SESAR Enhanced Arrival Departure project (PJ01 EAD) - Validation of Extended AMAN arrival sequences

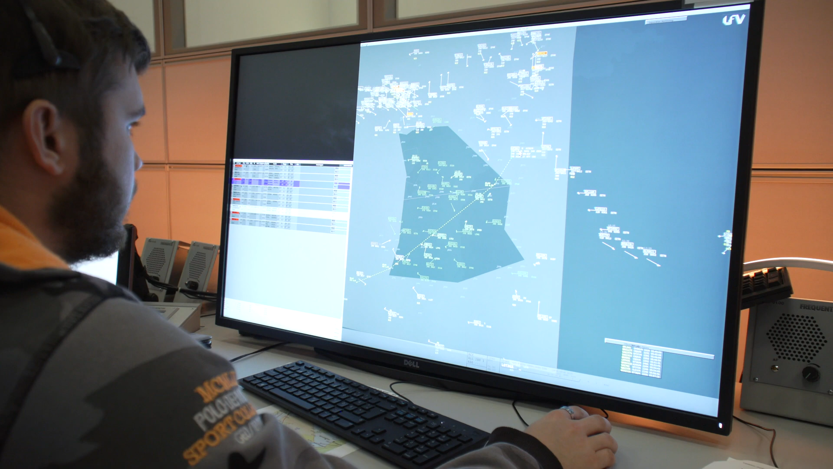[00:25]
of validations that we have carried out in CSR 1 and CSR 2020,
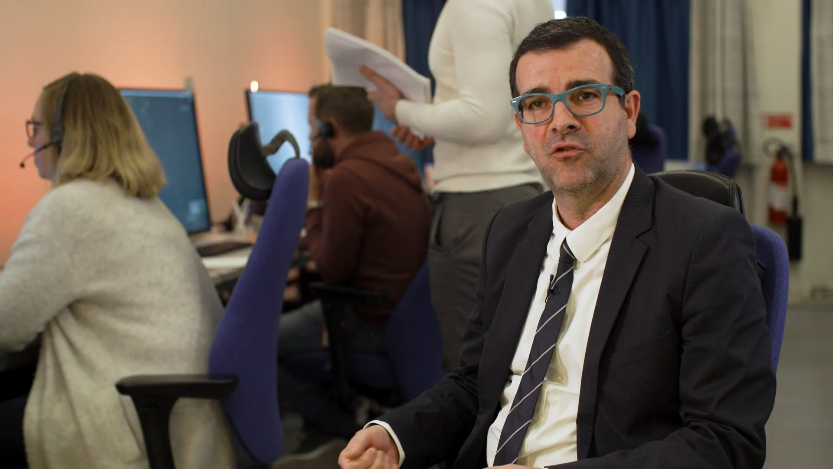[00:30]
focusing on the I4D CTA concept coupled with extended AMAN.
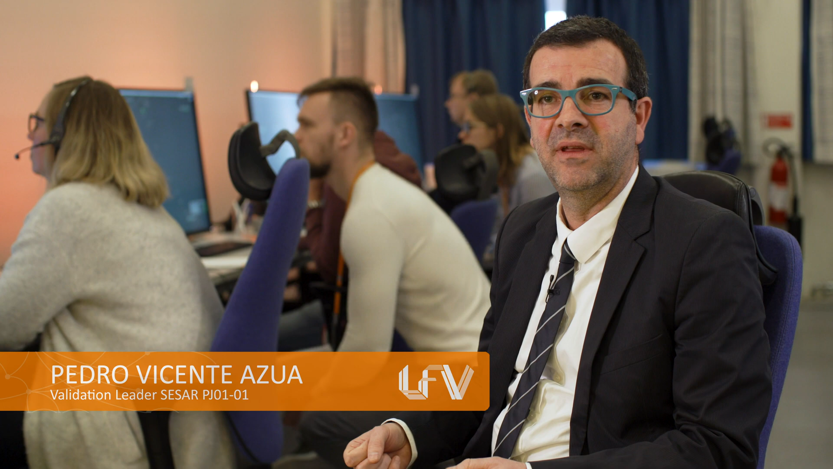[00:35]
So here I'm monitoring if the AMAN, the Maestro system, is making an adequate
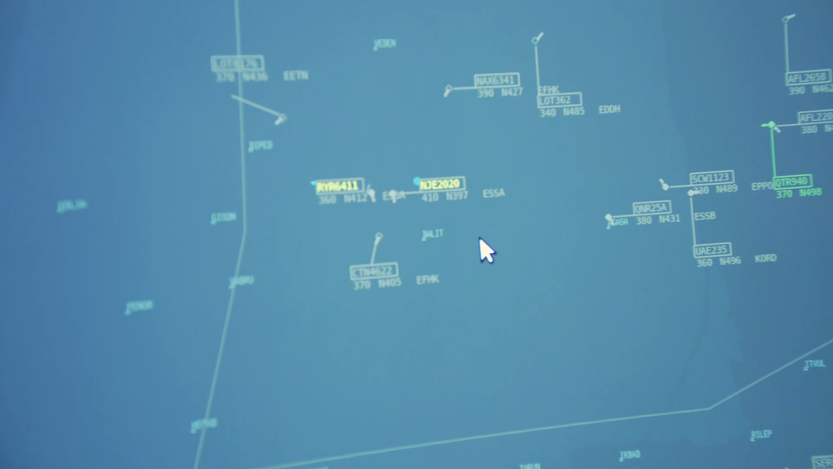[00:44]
order on the traffic where we have it in this situation here.
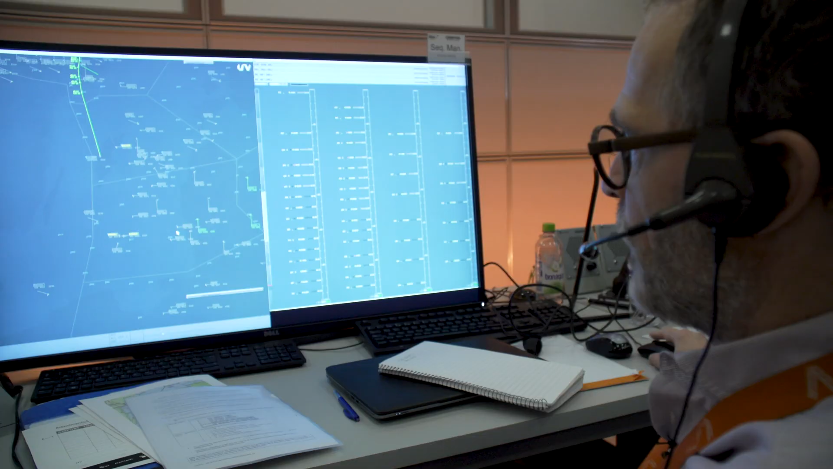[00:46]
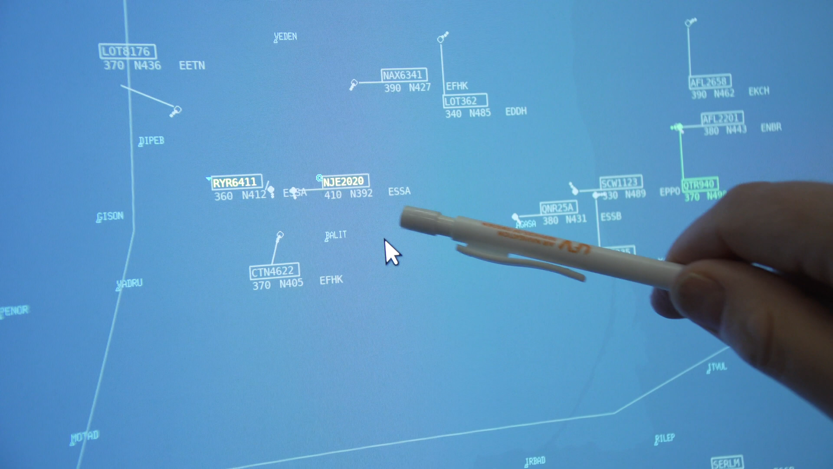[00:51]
Two aircrafts very close to each other, which has to be separated and coming into the Stockholm TMA area in a predictable and of course safe order
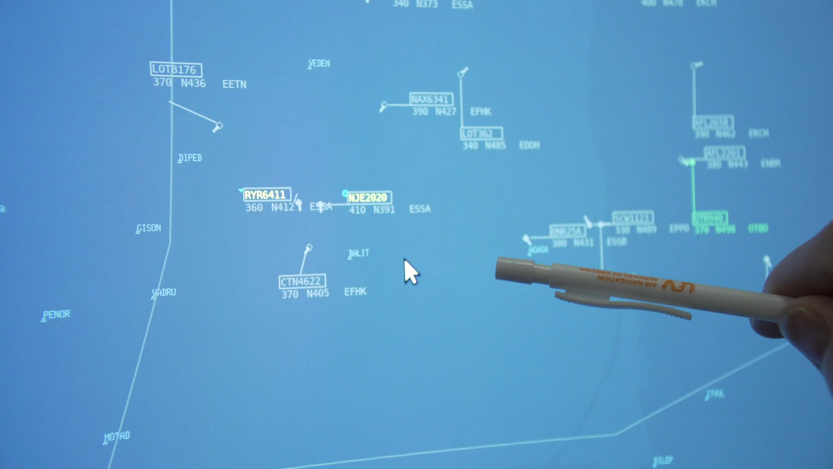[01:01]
that is feasible for the downstream sectors in Stockholm TMA as well.
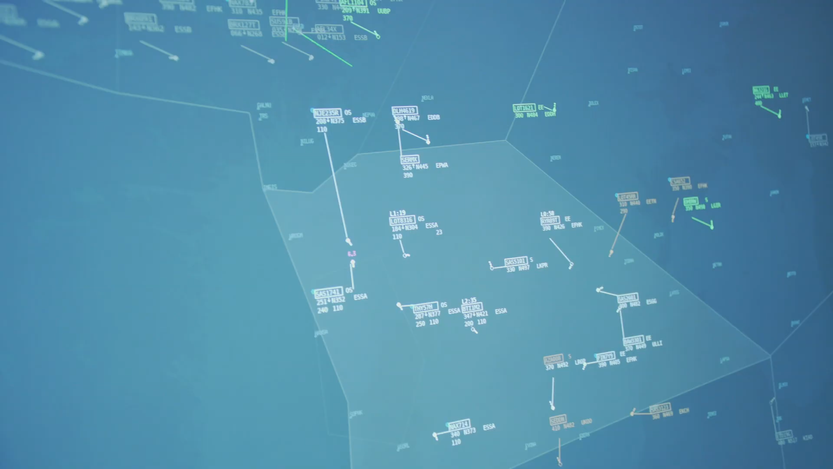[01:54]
that we are working with both time to lose, time to gain and CTA methods.
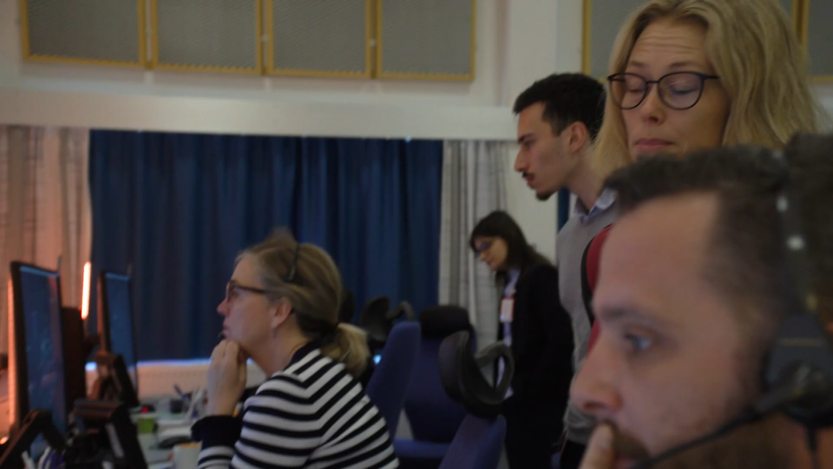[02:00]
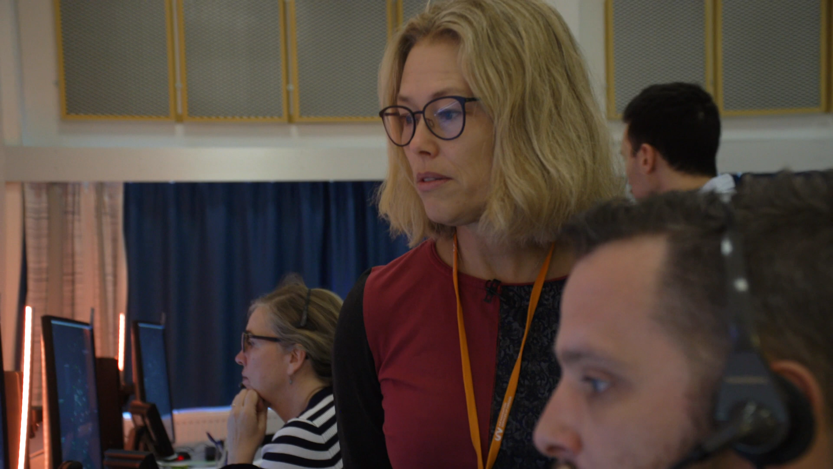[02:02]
So more or less we have four aircraft in the same area, three to Arlanda, one to Bromma and three on CTA. That's a challenging situation.
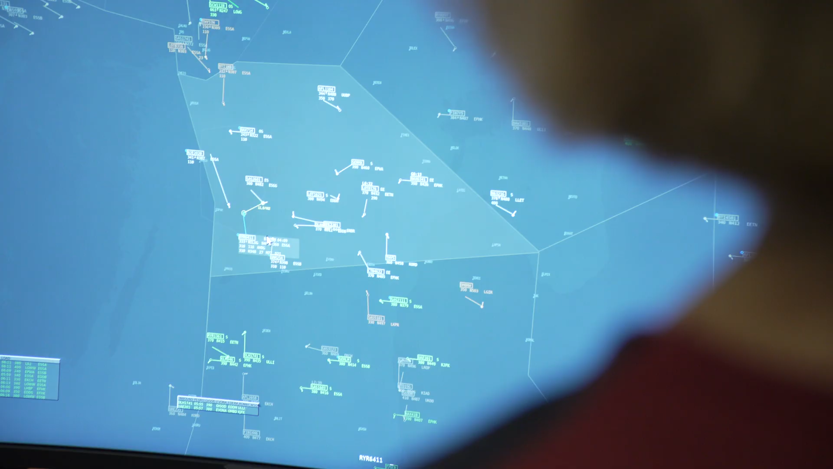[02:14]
The CTA concept is a bit flexible in that sense that